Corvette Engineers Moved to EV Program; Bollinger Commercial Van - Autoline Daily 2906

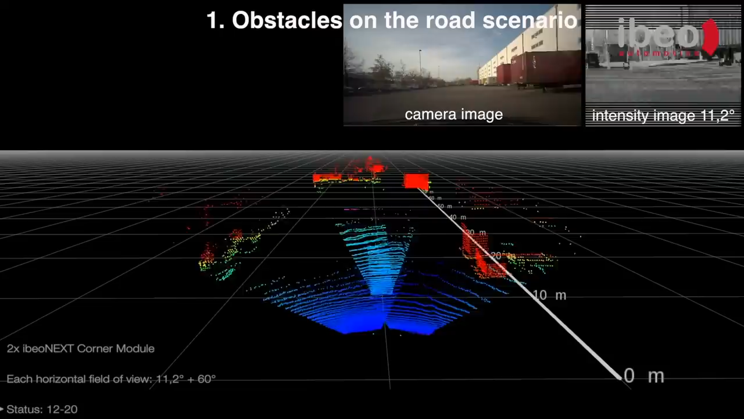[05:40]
ABAO developed a solid-state LiDAR that will start shipping to OEM customers in October.